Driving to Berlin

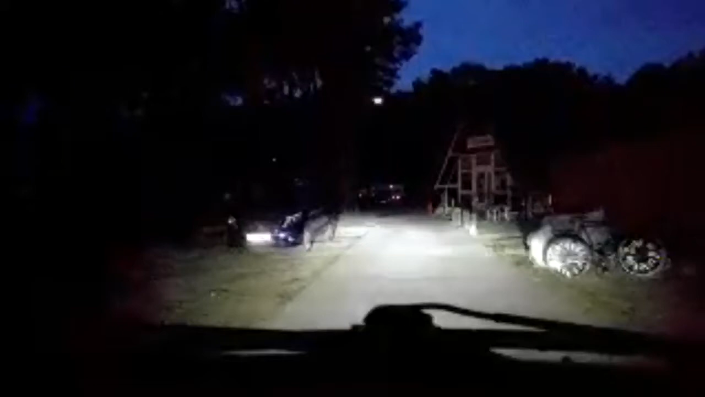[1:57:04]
Calculate route. I bet there's nobody here. Oh, shut up, sat nav. We're here. I should have turned around before.